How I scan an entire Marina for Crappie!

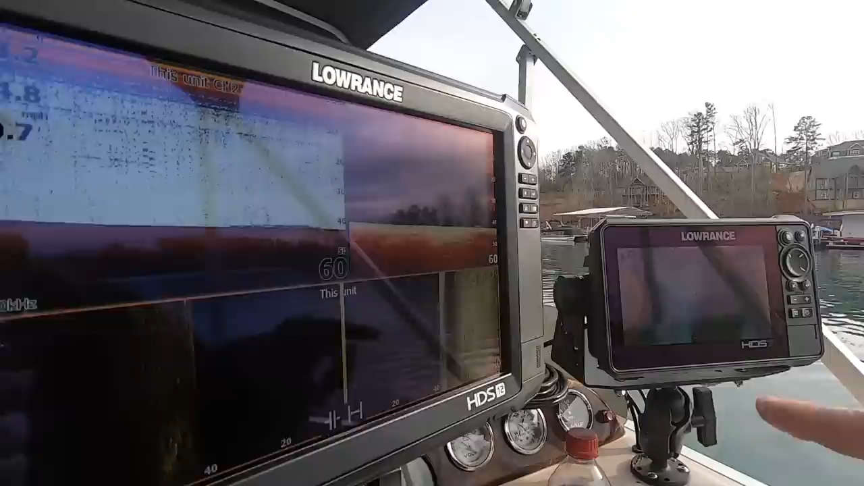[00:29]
so up right now I've got my on my hds7 I've got my graph contour plus map brought up
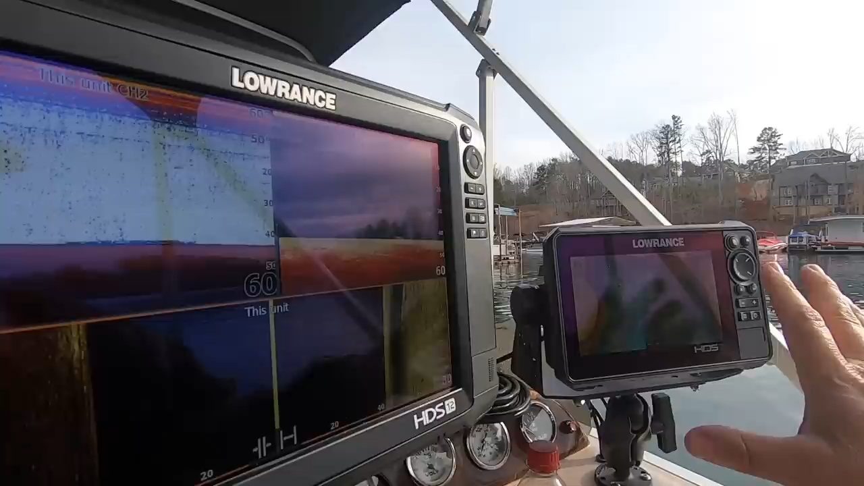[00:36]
I'll leave my mapping on that so I can kind of see what's going on if
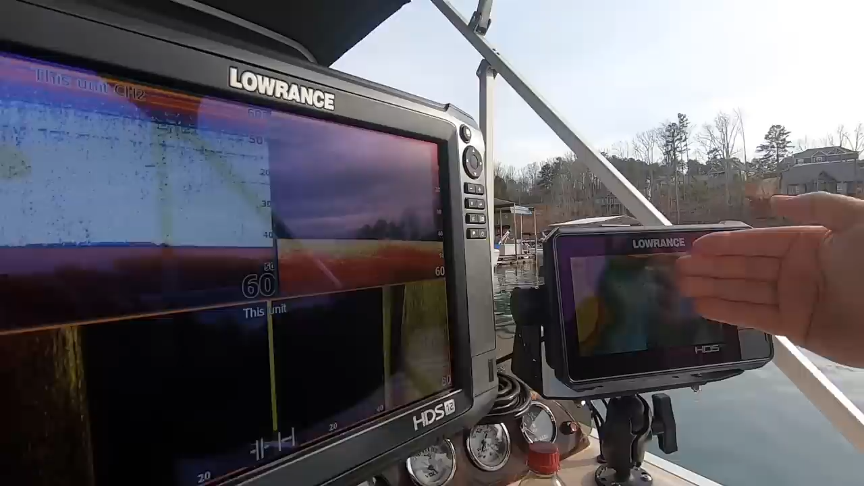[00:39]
there's river channels where the humps where are the ridges see where that kind of structure is and then I normally keep my hds12
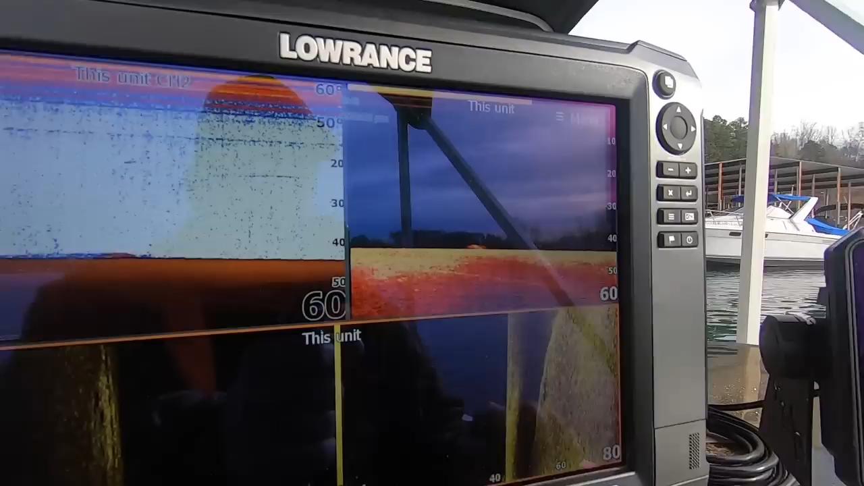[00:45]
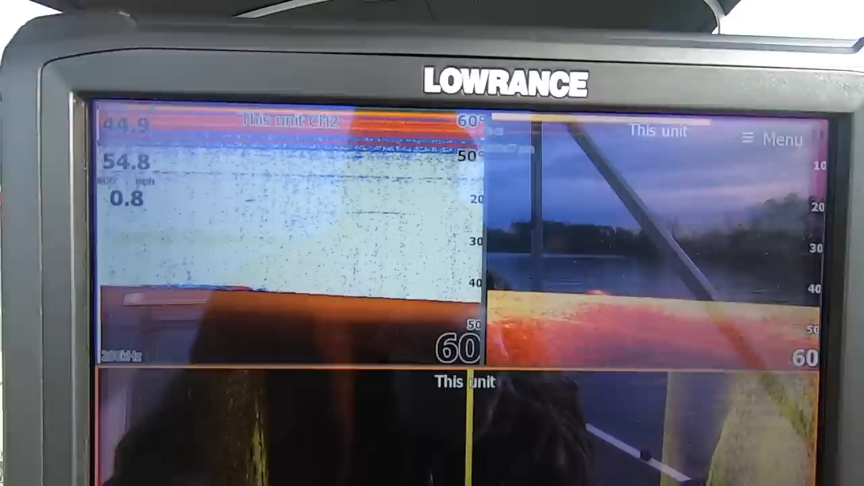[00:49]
carbon just like you see it with 2d down scan and with my side scan so since I'm specifically talking about how I find fish under docks
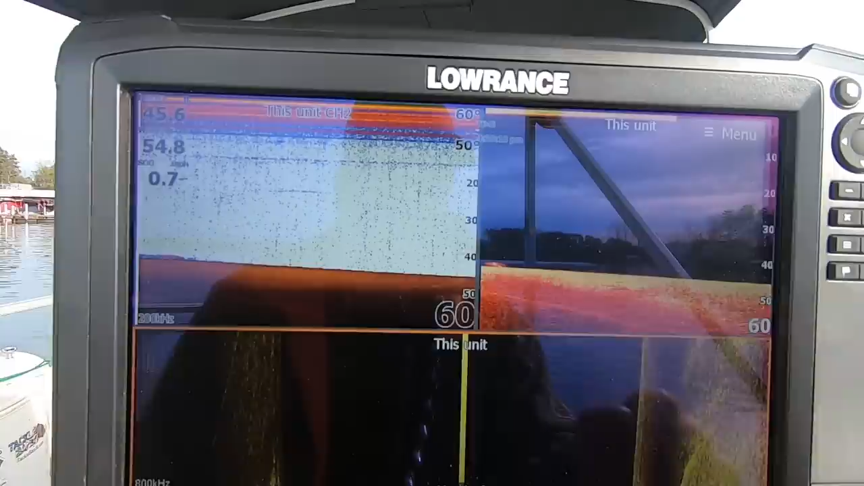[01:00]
this is what I'm gonna do I'm go to pages I'm
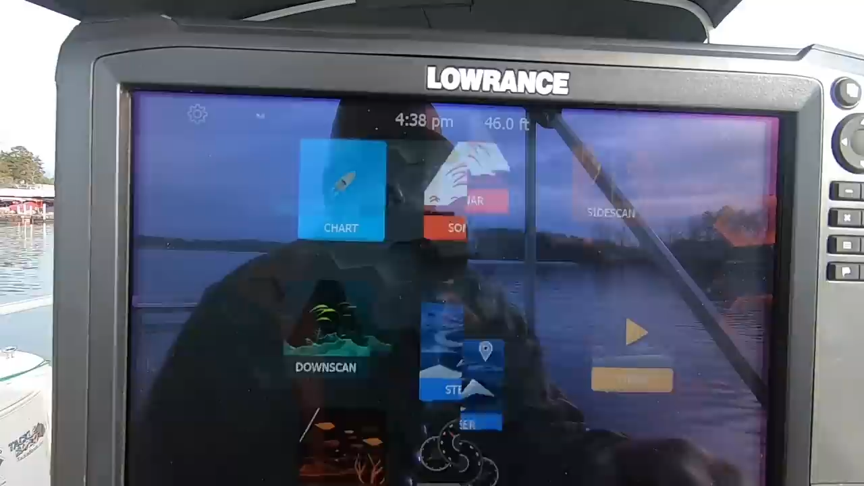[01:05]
gonna go to nothing to but side scan now I'm gonna go over here on my menu
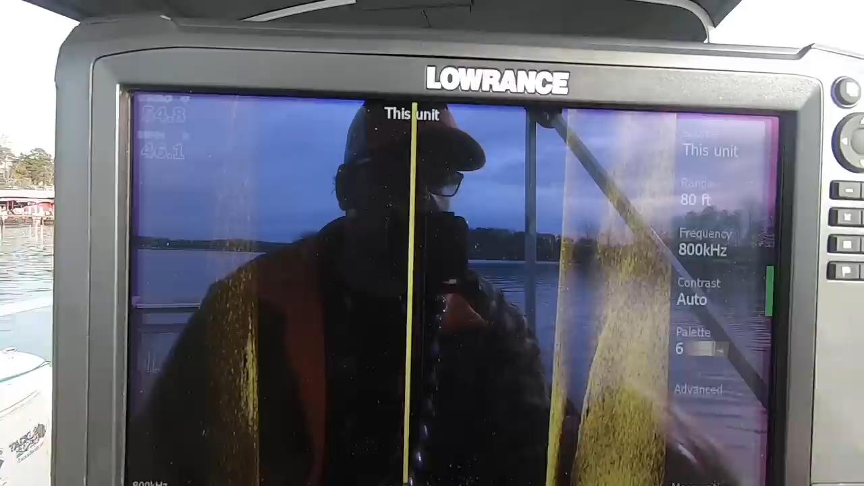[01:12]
side I'm gonna go more options view left press right and we're gonna go left only now the reason
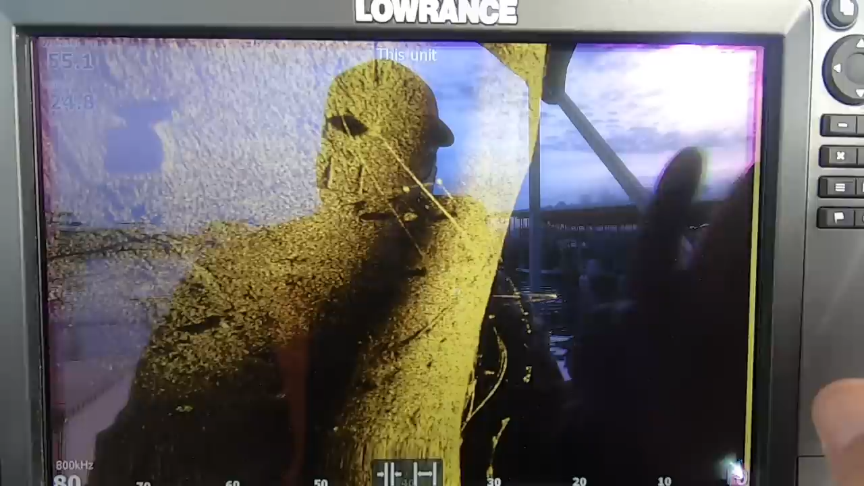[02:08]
so now that I'm on left side scan and everything left of my boat nothing to my right you got the water column you got the bottom
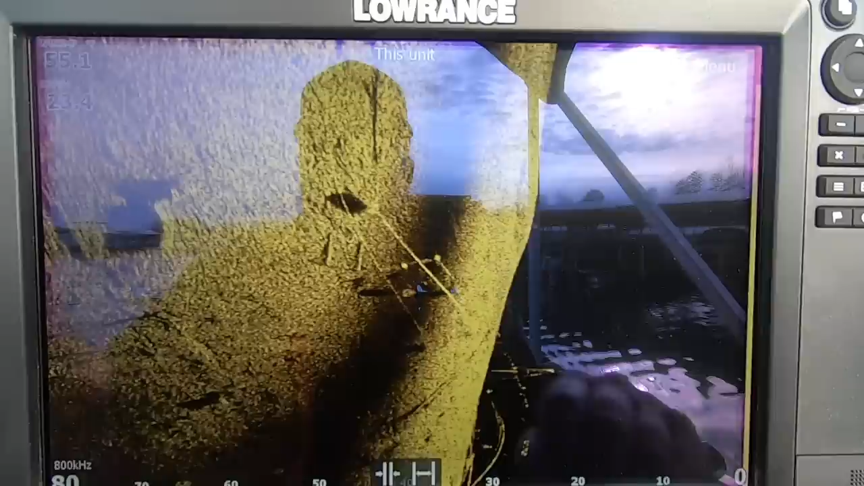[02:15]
I'm reading out to 80 feet I'm on 800 kilohertz you
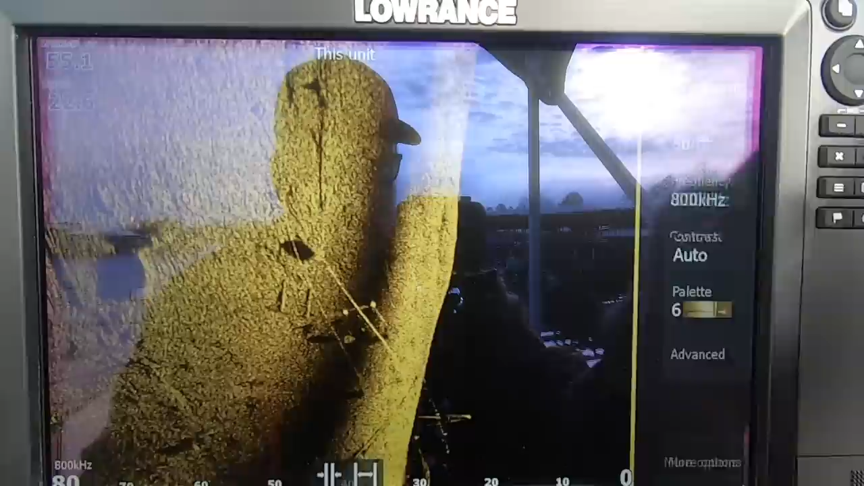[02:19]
can go into menu and I can change this frequency to 455 that's going to give me a stronger return
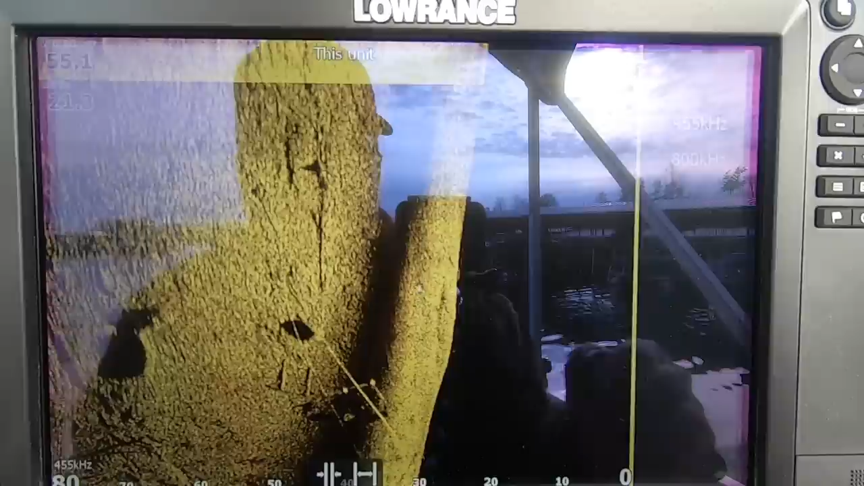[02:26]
if you have a total scan transducer if you're a Lowrance user that may be the way to go
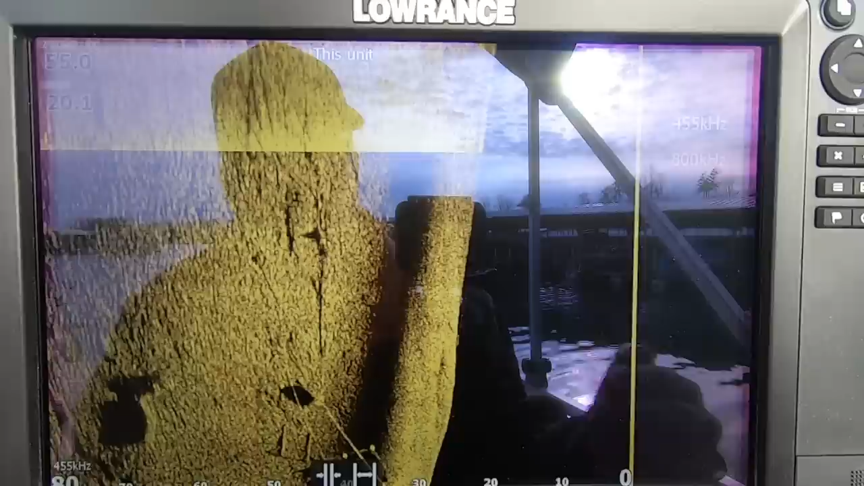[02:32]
or what definitely is the way to go I have the three and one
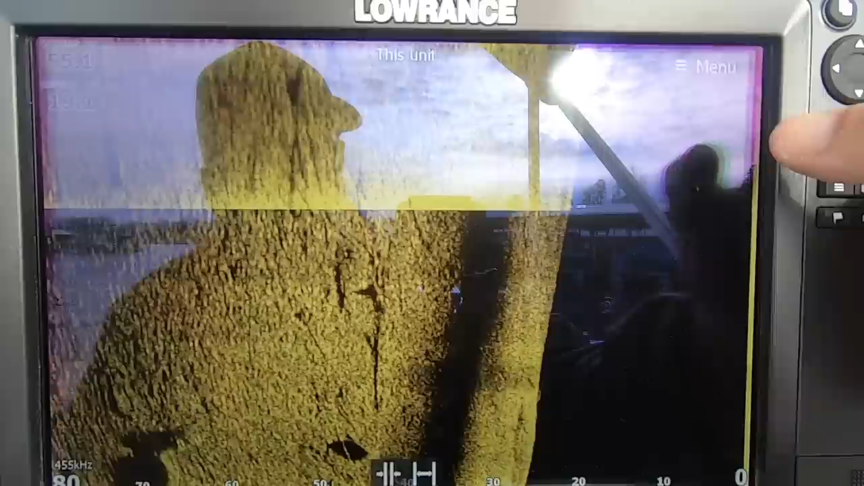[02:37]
so I'm going to go right back in here and change this frequency to 800
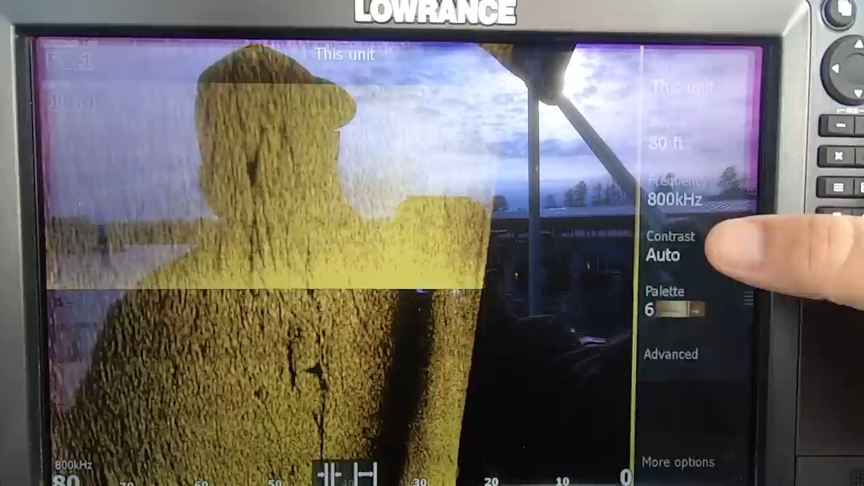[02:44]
contrast I'm on auto you can again you
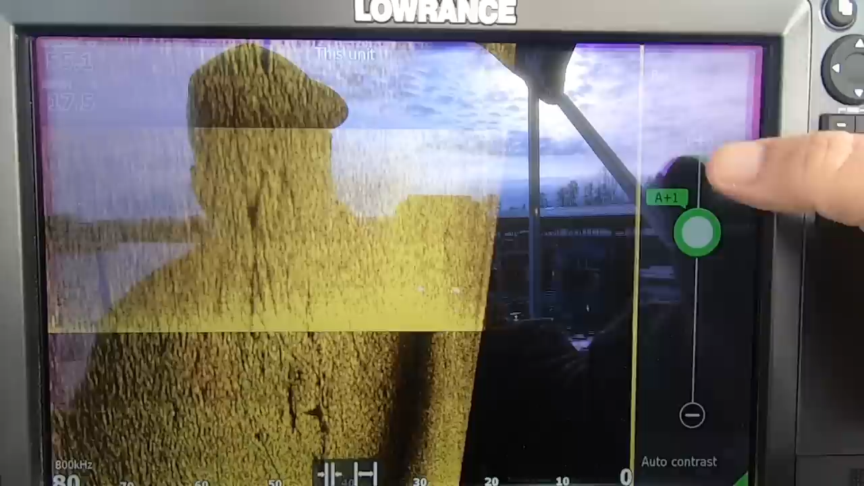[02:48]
can adjust that auto plus one auto plus two and you can turn off auto contrast and leave it on something manual
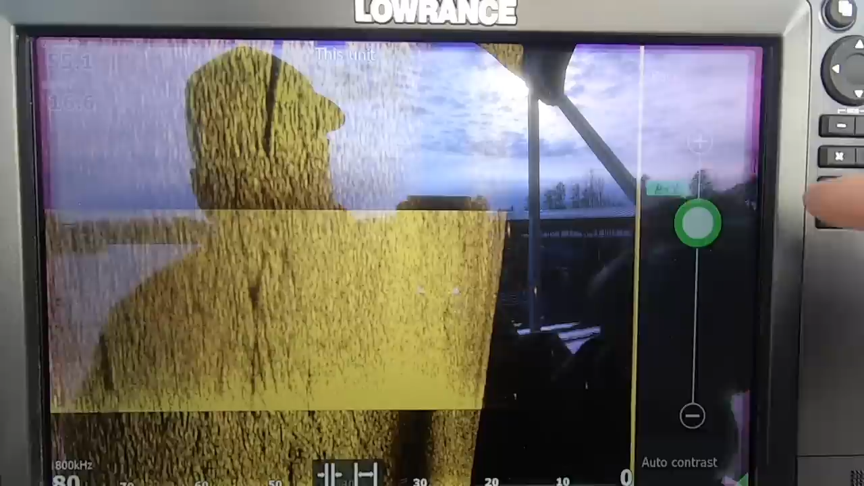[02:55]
but I usually keep it on auto um it it
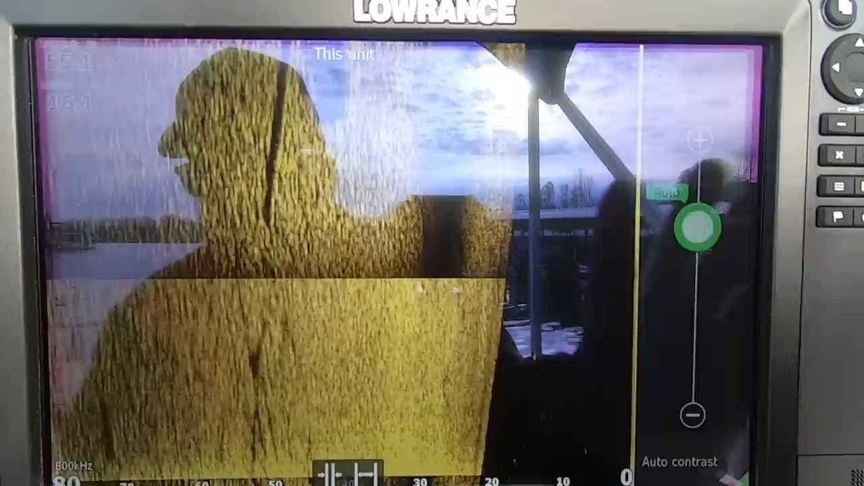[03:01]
works really good on the on the side scan occasionally I'll bump it up depending on water depth and water clarity
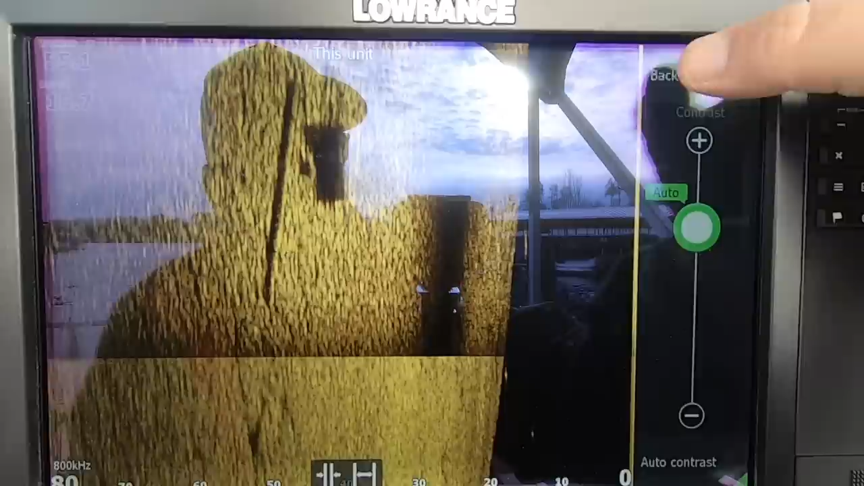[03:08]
palette really whatever palette you like one